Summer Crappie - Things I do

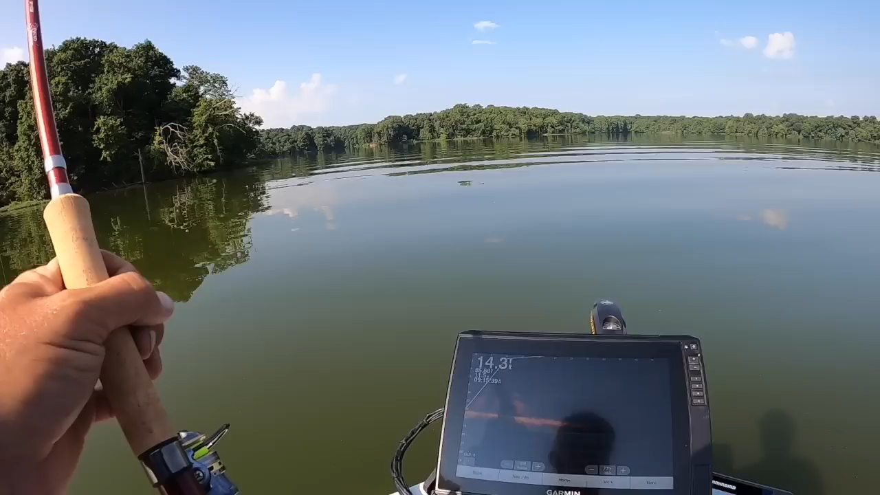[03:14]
off I am I'm scanning out the 45 as the pile comes into view I am gonna have to adjust my depth because we are in a shallower lake and so we want to accommodate that probably somewhere around that neighborhood and I can already tell it's getting hot and once I start seeing a piece of structure coming up I'm going
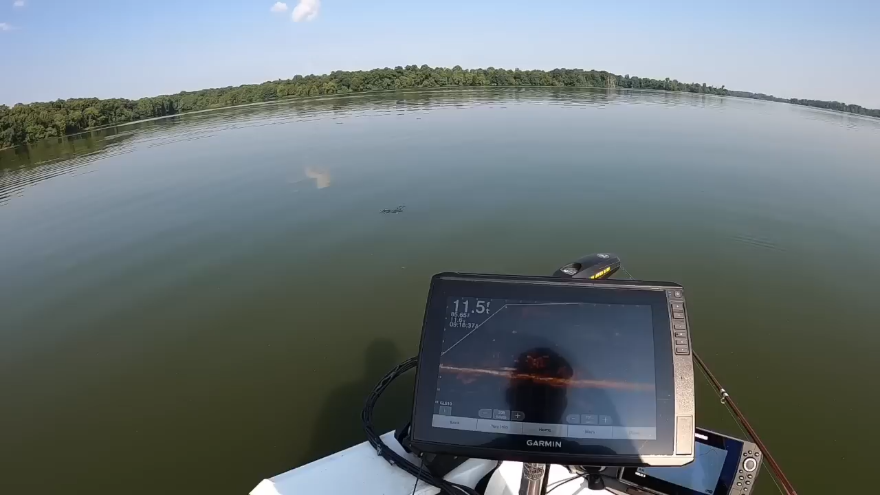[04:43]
that was the biggest fish that was down there right there as far as I could tell for right now he ain't very big this is probably what crab orchards known for